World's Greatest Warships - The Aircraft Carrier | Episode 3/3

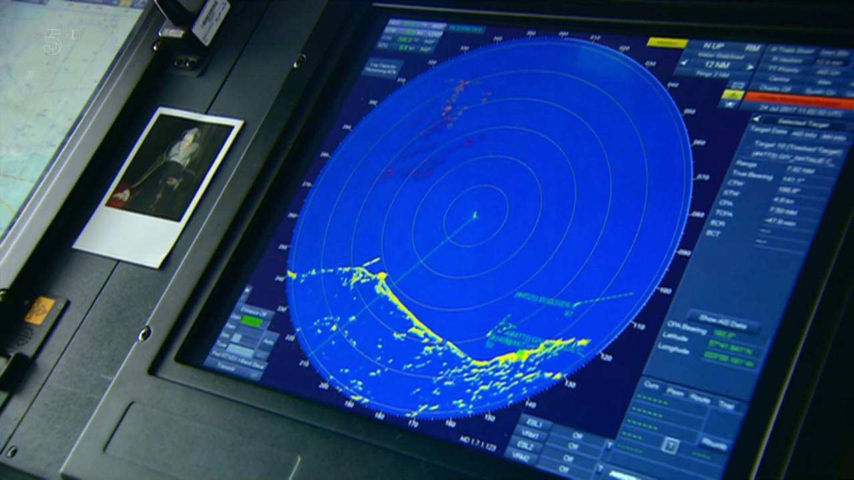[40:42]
which allows each ship to track 800 objects in a 200-kilometre radius.